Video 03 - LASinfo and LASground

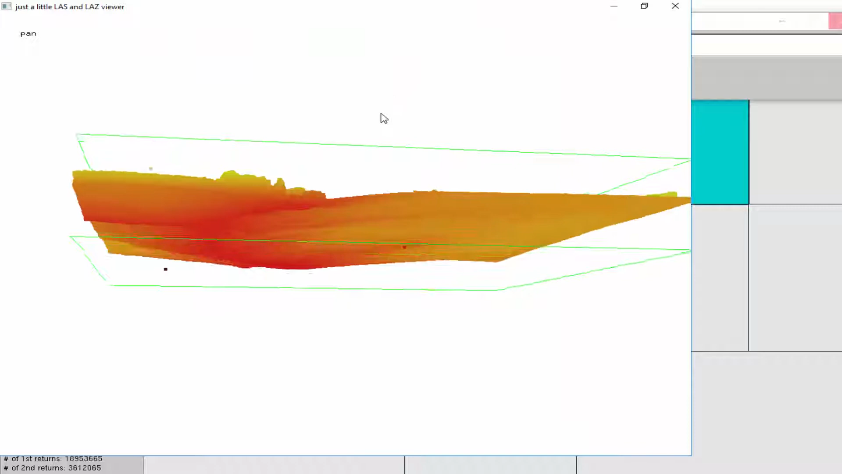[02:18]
I instantly see some outliers. Now let's go back to the classification.
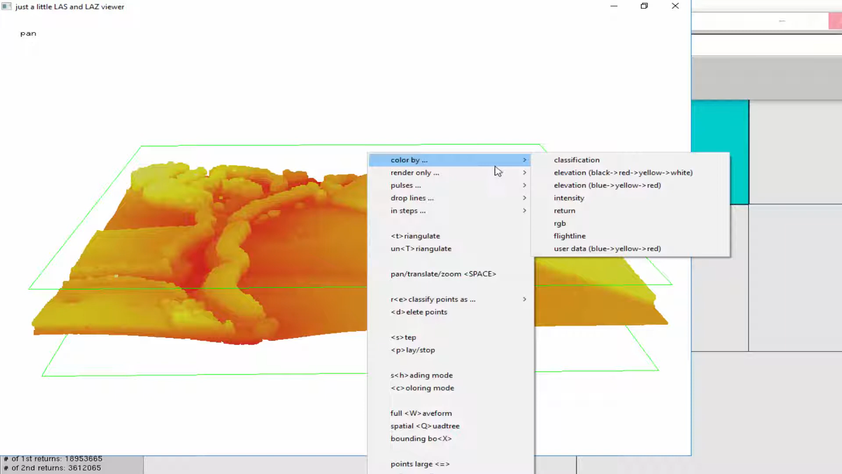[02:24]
Color by classification. And well, the low outliers were classified as high. So I'm hovering over the point. But the high elevation ones, these ones, were not. Now if you compute some kind of maximum height, and you use all the points, then you will find very small trees there.
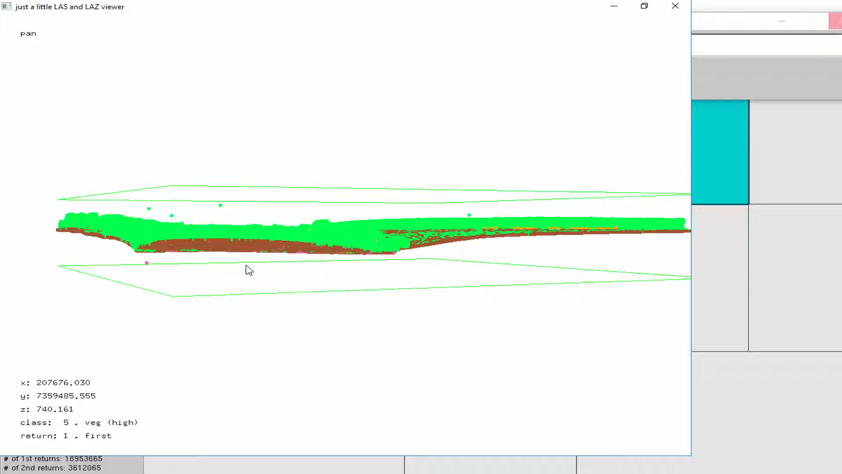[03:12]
And were right here. And right here. Much higher than the rest of the points. So we need to get rid of those. Before we start making DSMs, CHMs, or forest metrics. Okay. Let's look at, by pressing in, we get all the noise points.
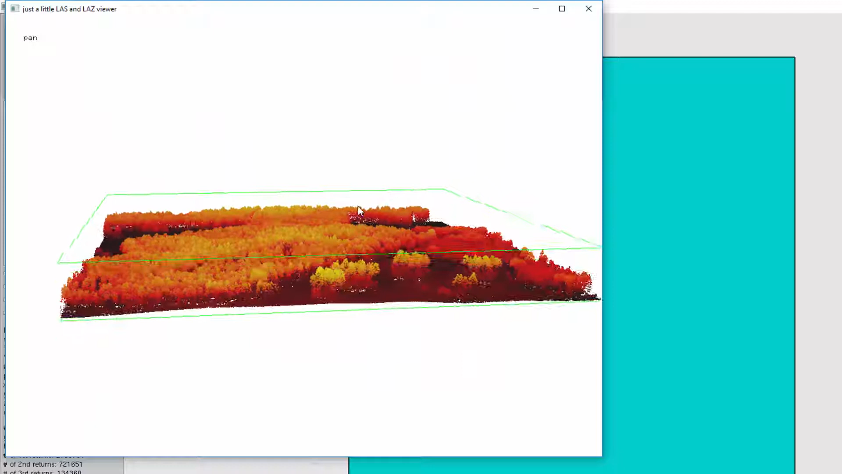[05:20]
And it looks like a forest. By pressing C, like color, we can go through different colors. And here you see a very typical coloring.
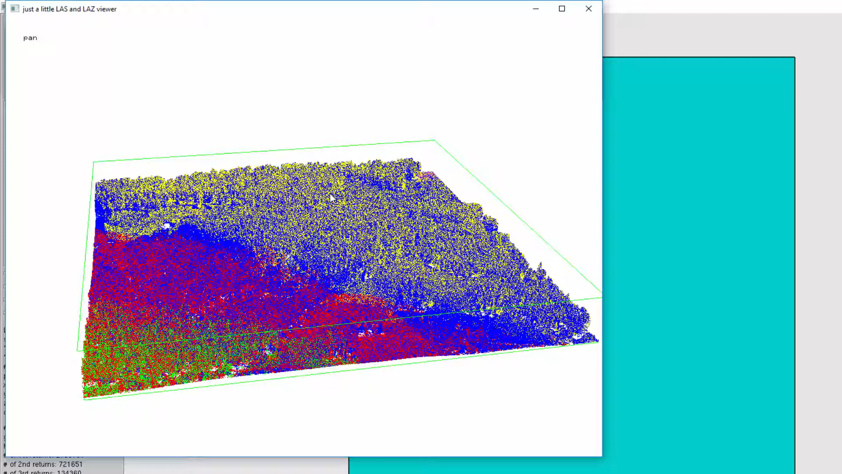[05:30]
It's just a quick quality check.
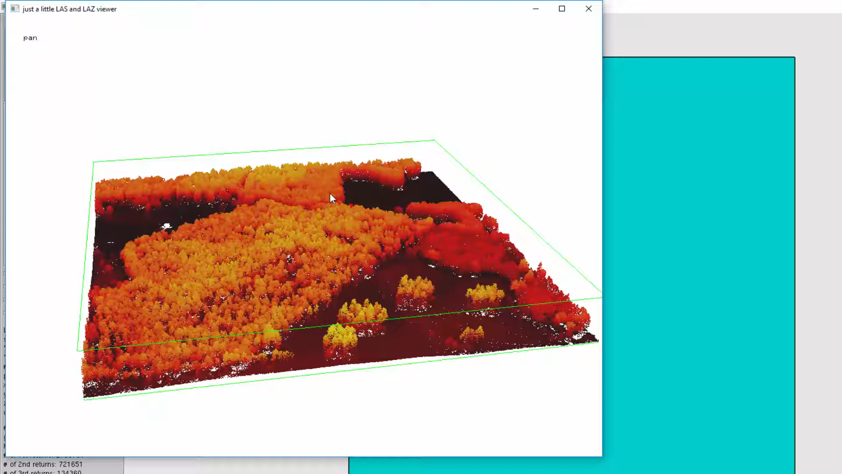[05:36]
I'm looking at it from above.
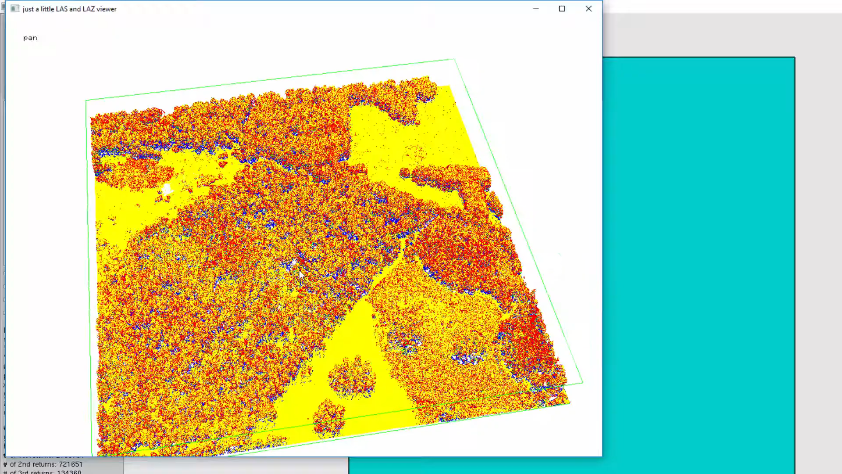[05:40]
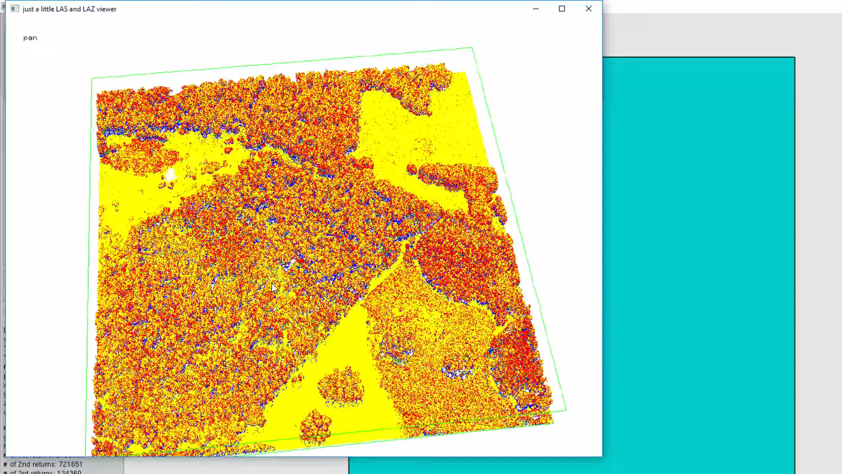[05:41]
And I press X twice. X, X. Then you directly get a cross section.
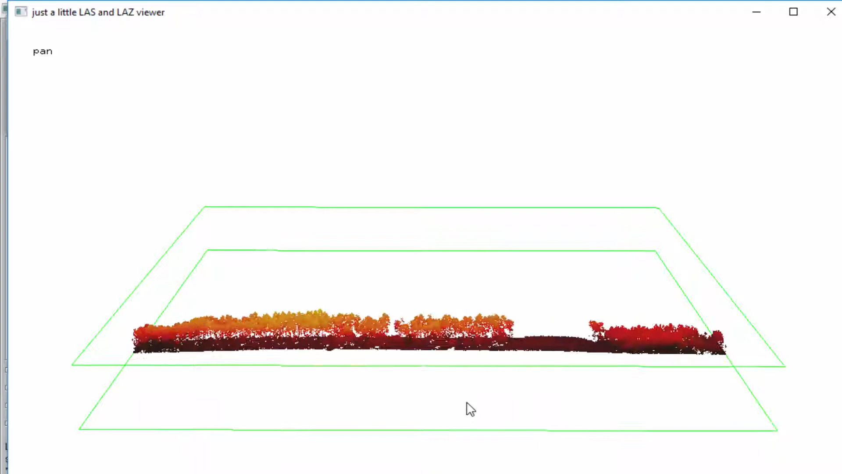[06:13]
And if I go through different coloring modes with C. Again, that's color by height. Color by height. Color by return.
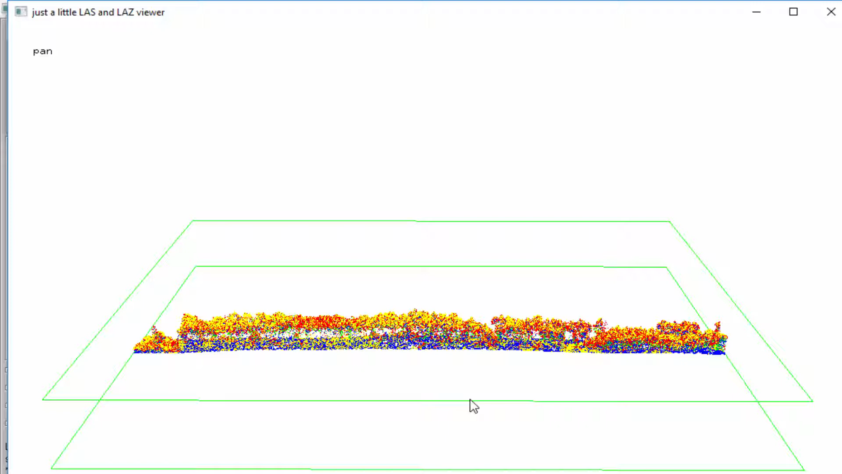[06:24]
Now what's that? That coloring here.
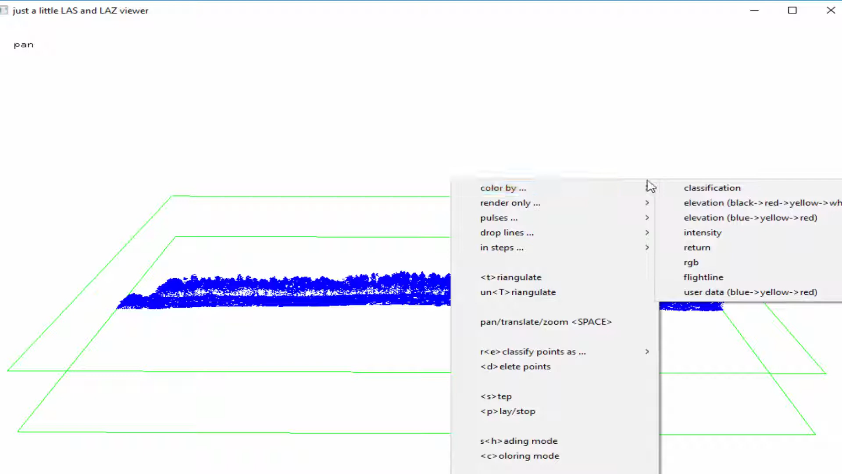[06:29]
That coloring is actually color by flight line.
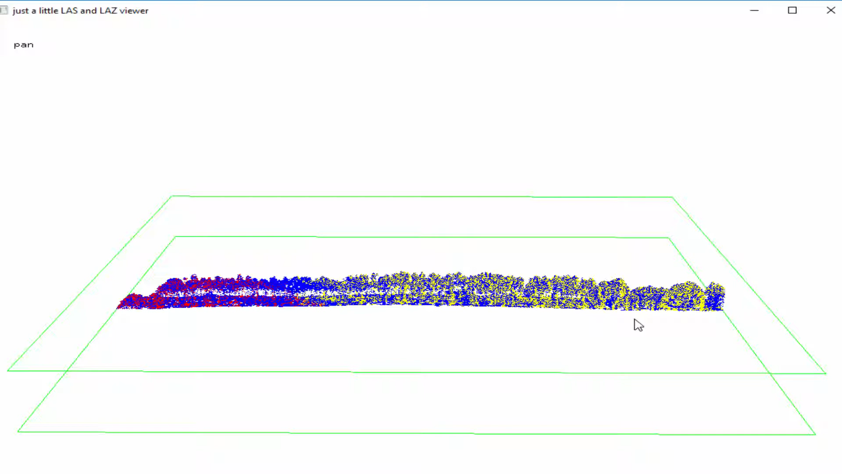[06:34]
What's color by flight line mean? Well, when you do a LIDAR scan, one time the plane flies across, doesn't scan the entire area.
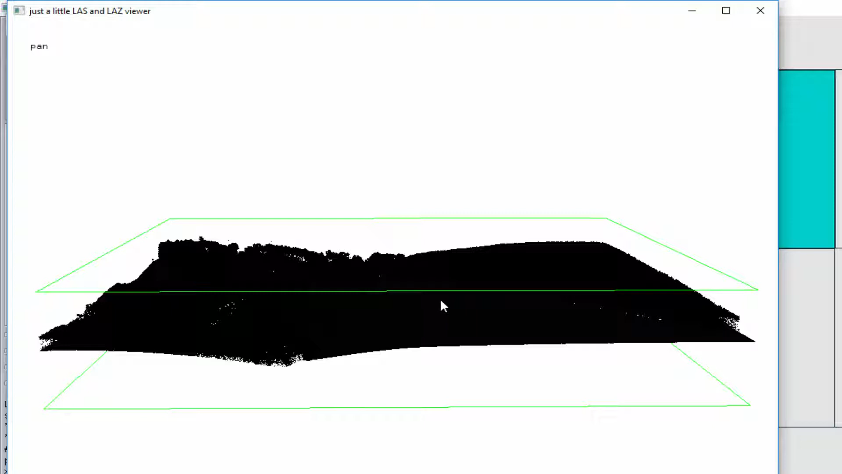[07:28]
I'll show you that in a second. Color by return.
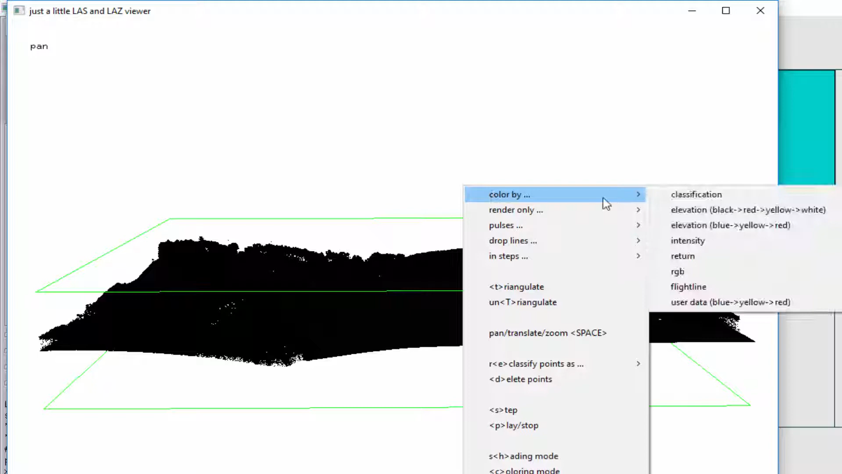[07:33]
Okay. At least the returns are looking correct.
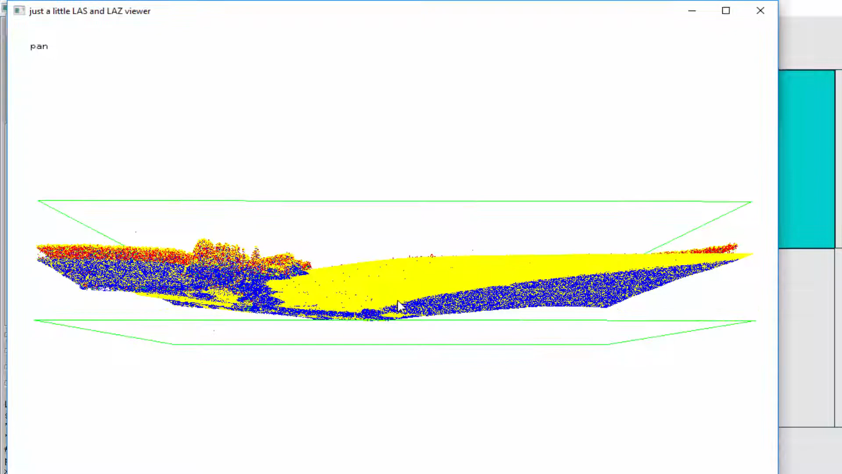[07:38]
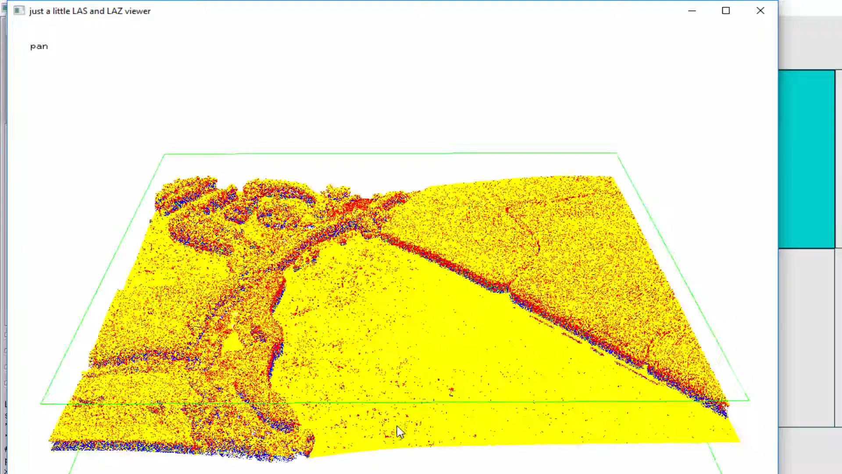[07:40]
So I'm looking at this now from above.
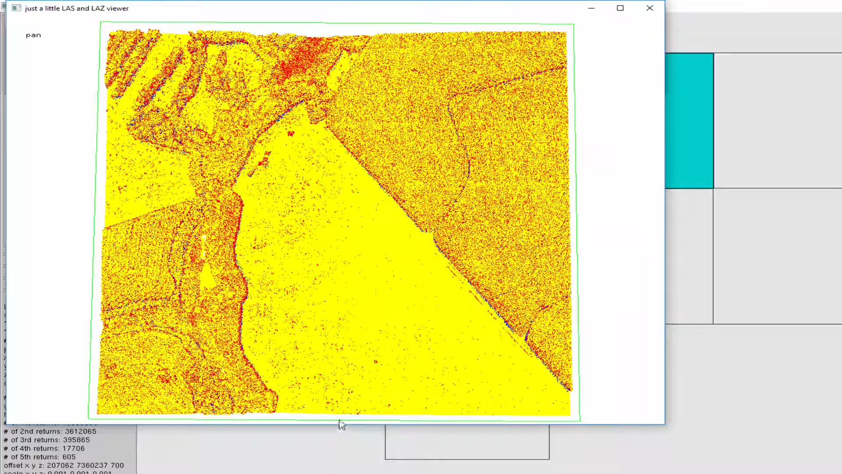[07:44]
I only see red and orange. That's good. That means nobody cut off the first returns.
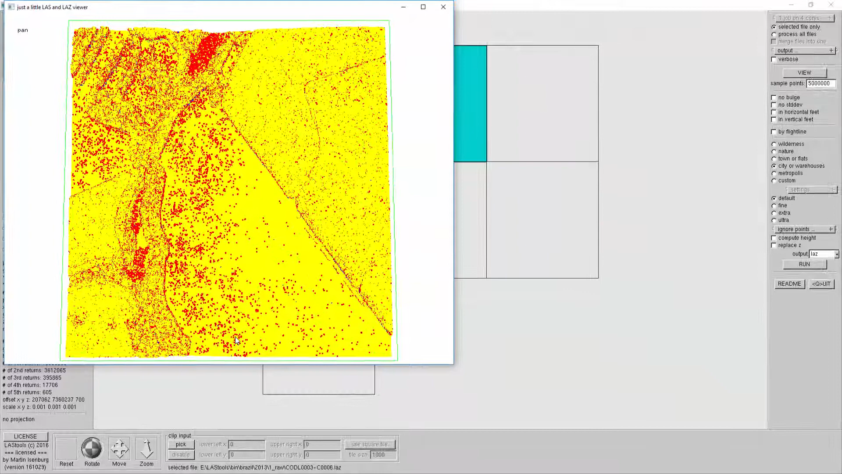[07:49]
FL. First and last.
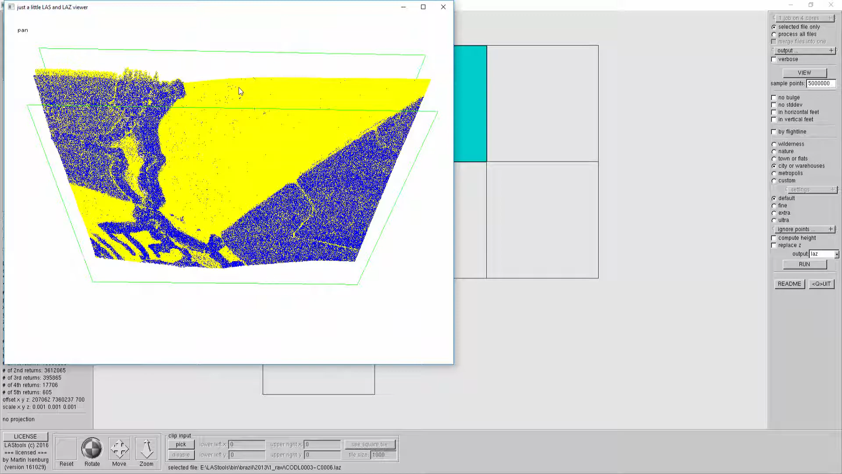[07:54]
What else do I want to check? I want to check the flight lines.
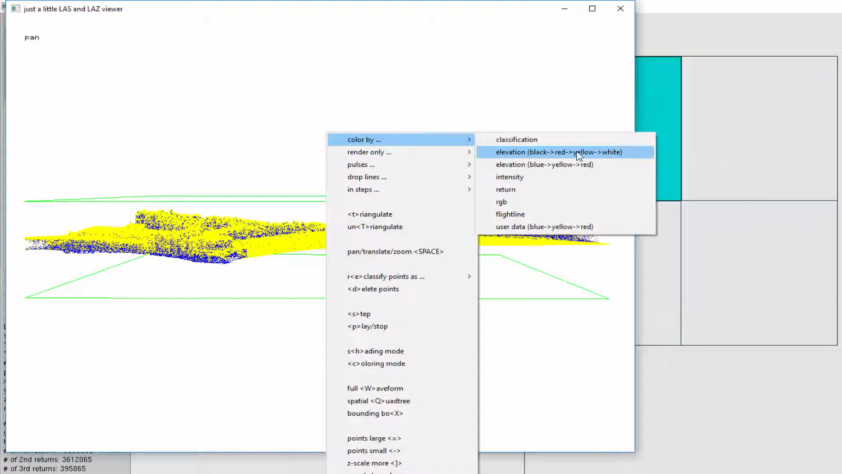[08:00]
Color by flight lines. Ah, good. I have flight line information.
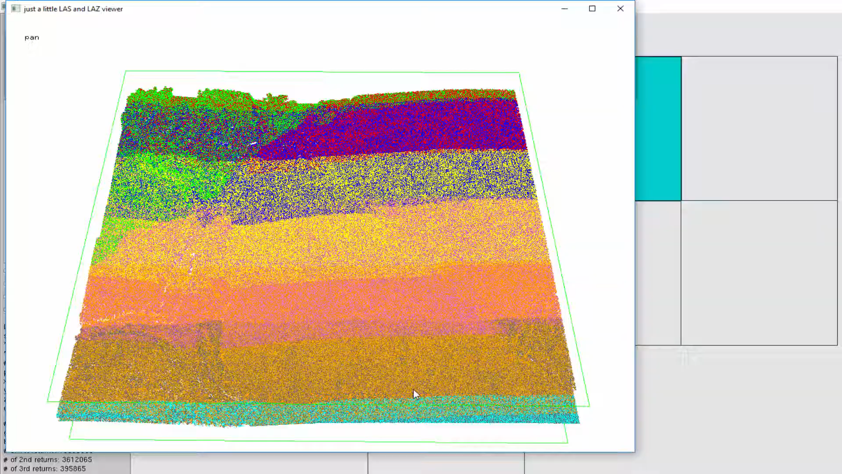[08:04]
So at least I can make a flight line alignment check. I see the different flight lines.